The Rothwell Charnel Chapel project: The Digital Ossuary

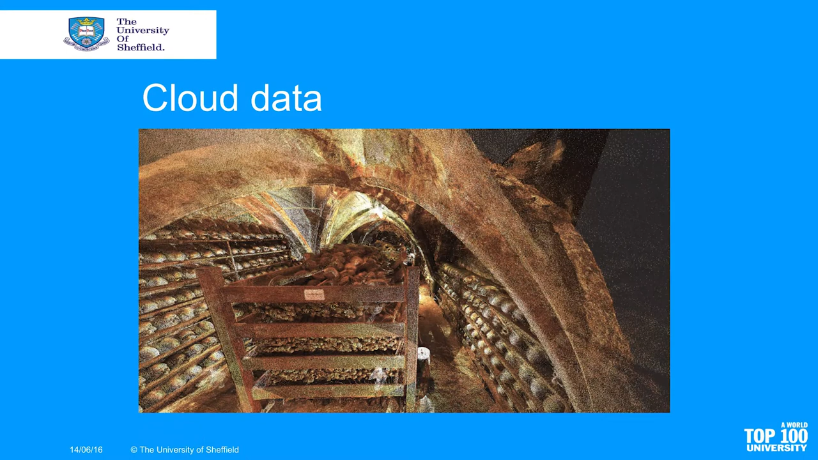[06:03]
we've generated as part of this imaging project this image behind me is cloud data this is a 3d digital model it's not a photograph of